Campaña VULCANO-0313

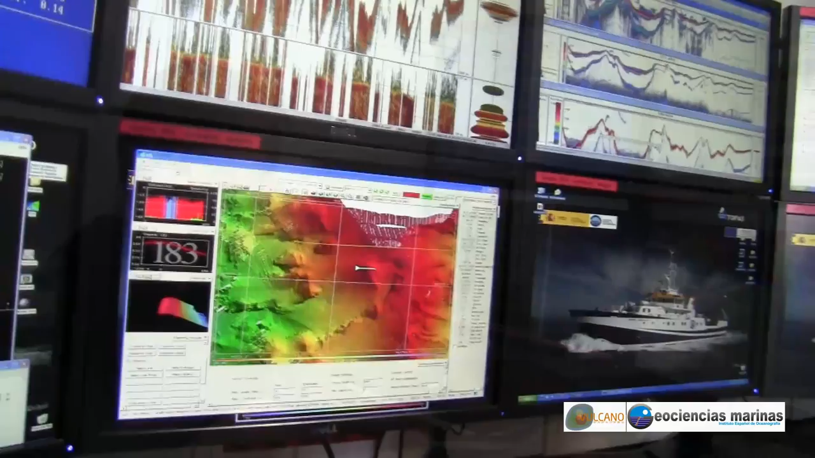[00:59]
Frente a un panel compuesto por ocho pantallas se realiza el control de las sondas manteniendo un registro minucioso de la navegación del buque en cada momento.
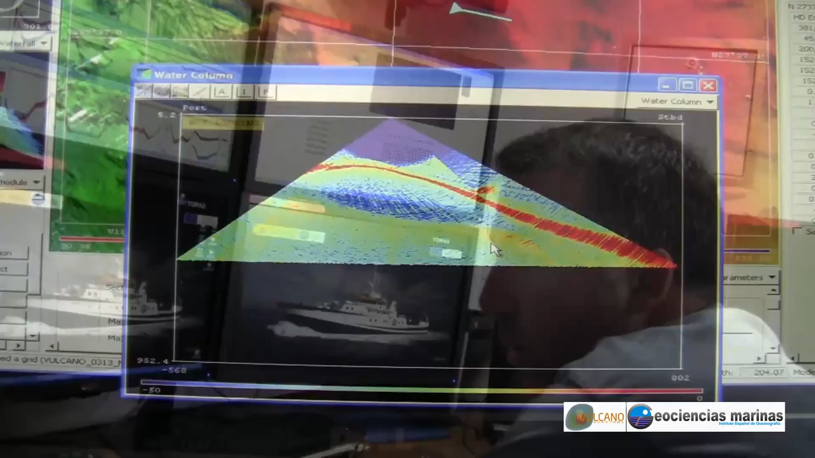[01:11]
En algunos lugares los paneles de control detectaron anomalías acústicas
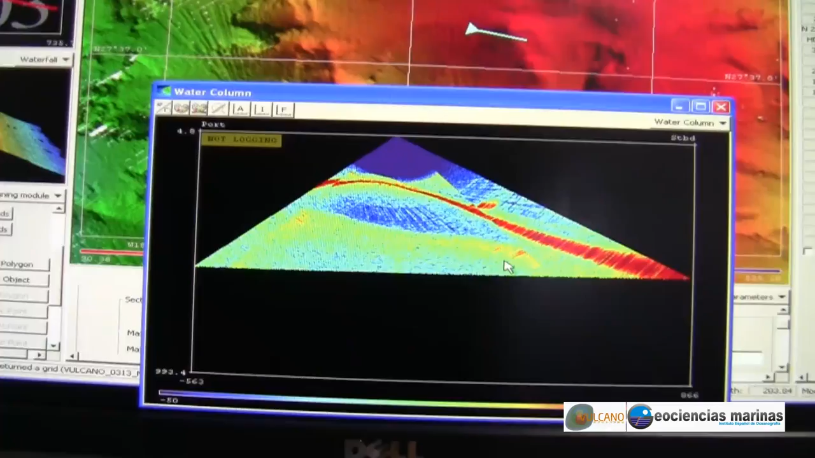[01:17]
que se interpretan como emanaciones hidrotermales procedentes del fondo marino.